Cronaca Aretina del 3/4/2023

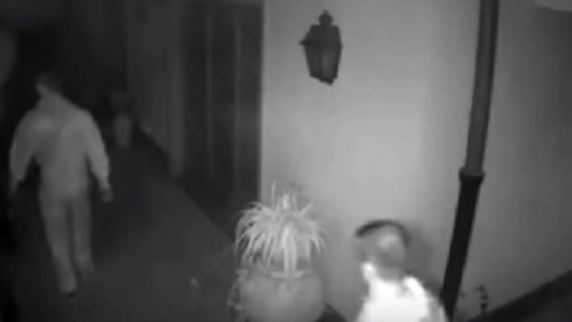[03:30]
Questo è successo sabato, intorno alle 22 i ladri hanno preso di mira alcune villette di Pieve a Maiano nel comune, in particolar modo di Civitella in Val di Chiana, approfittando proprio dell'assenza dei malviventi. I proprietari sono riusciti ad introdursi appunto all'interno delle abitazioni, sono stati peraltro anche ripresi dalle telecamere di videocontrollo, non avevano il volto travisato.